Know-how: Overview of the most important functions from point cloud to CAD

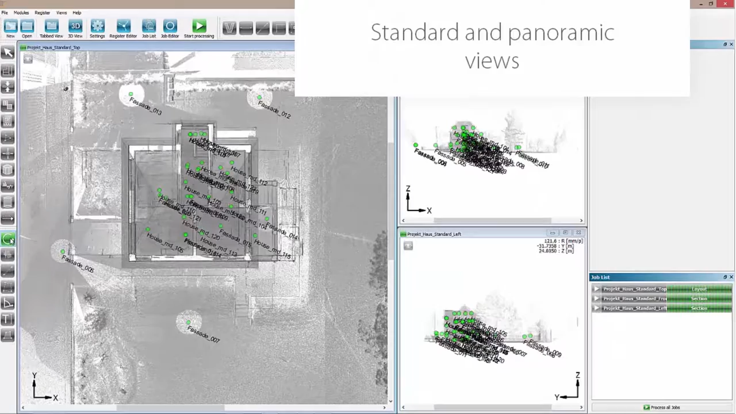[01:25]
default views with a click on the scanner position you immediately switch
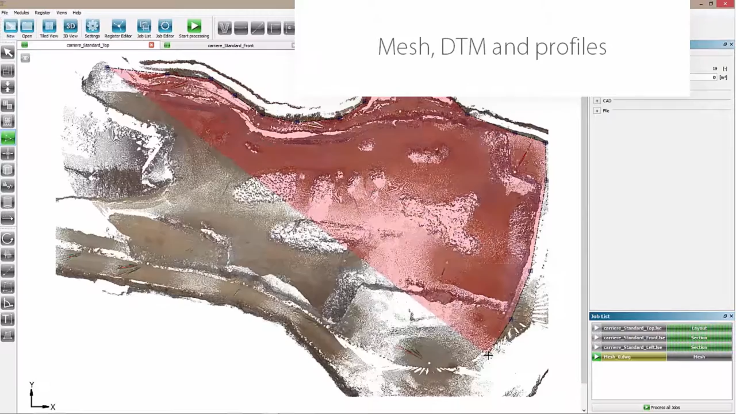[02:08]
a digital terrain model with just a few mouse clicks you can use our profiler
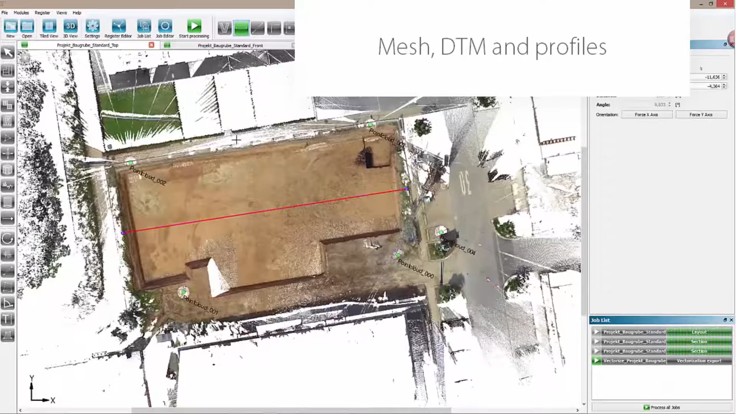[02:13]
tool if you need profile lines you can process the profile lines as you
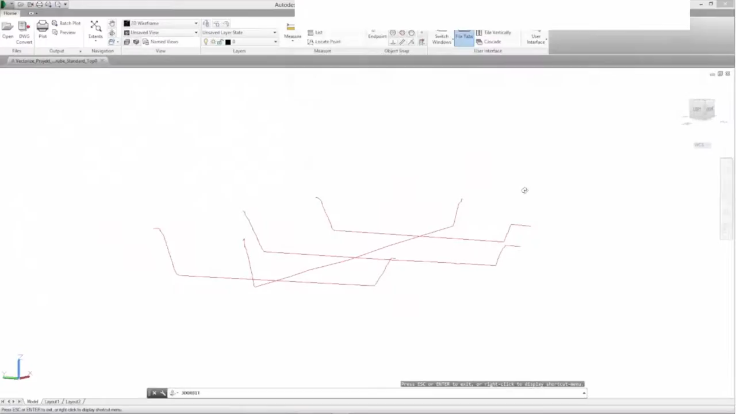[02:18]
as you like with our delta tool you can check the planarity of building pits floor
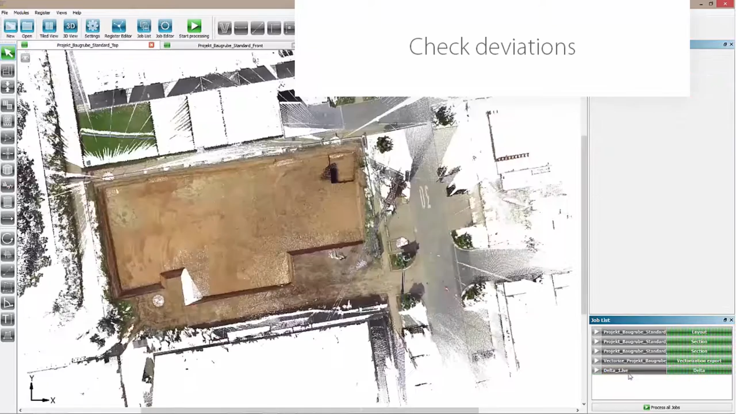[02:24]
spaces or facades you get a precise documentation of the all deviations
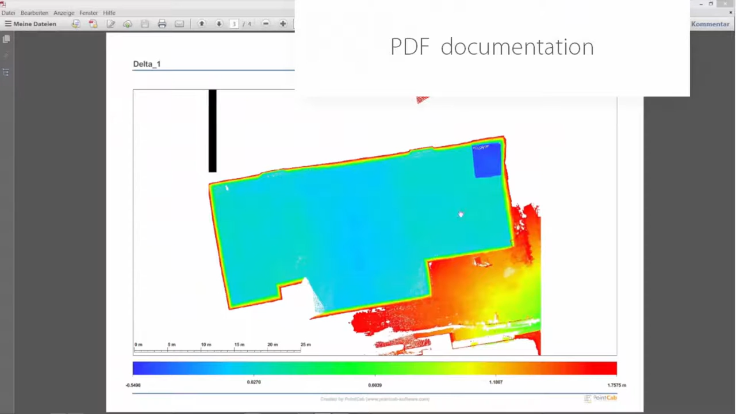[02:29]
in a PDF protocol it is taken for granted that you can mesh these deviations with
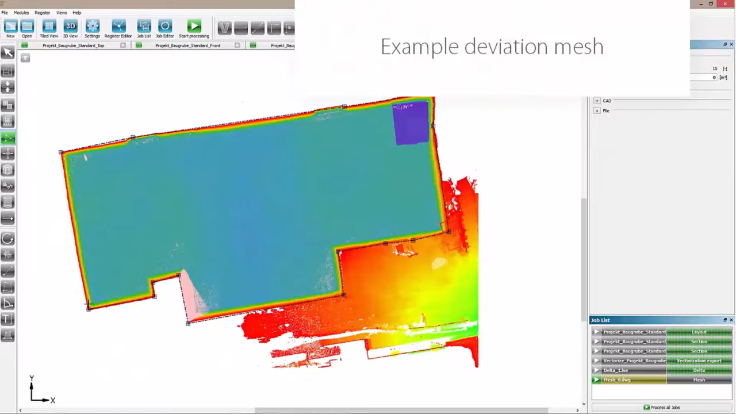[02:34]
our mesh tool thus you see the deviations directly in your CAD system with our
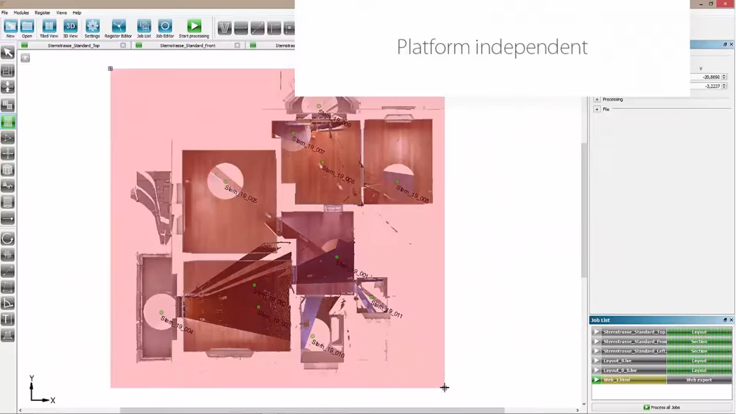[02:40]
web export tool you create documentations in PDF or PDF or HTML format then you
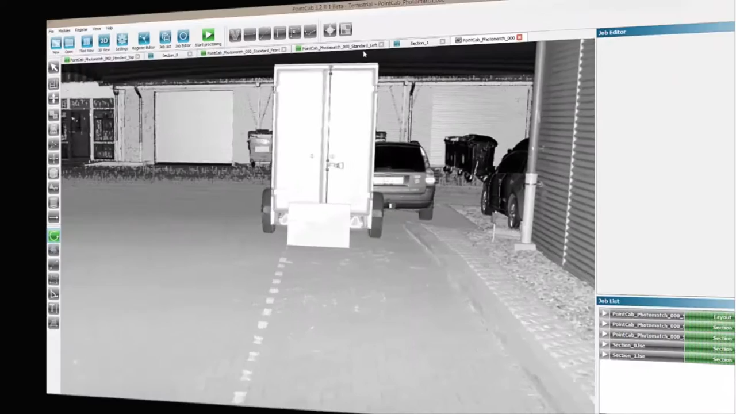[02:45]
can share them with your customer with our photo match tool you map high definition digital
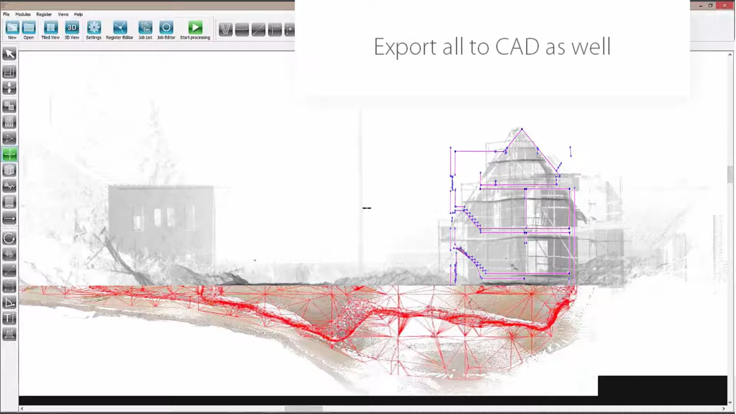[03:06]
results a scents sectional views vector measures even for your auto cat system large point clouds can be a challenge even for established software systems with point cap you can reduce large point clouds while maintaining accuracy you can export them for example
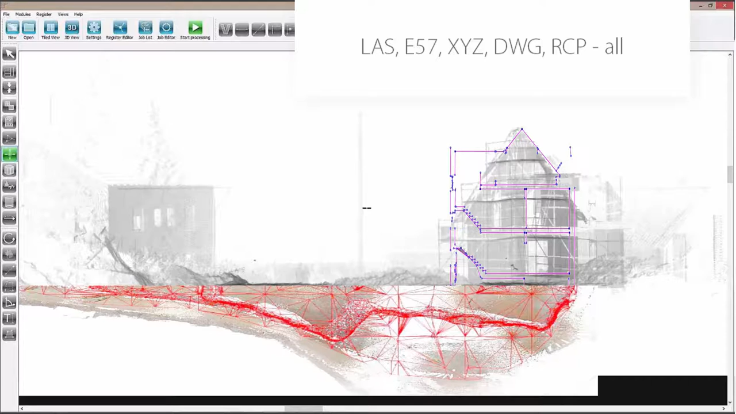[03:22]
as a RCP file for direct import into auto cat The PointCab CAT plug-ins facilitate 3D modeling significantly.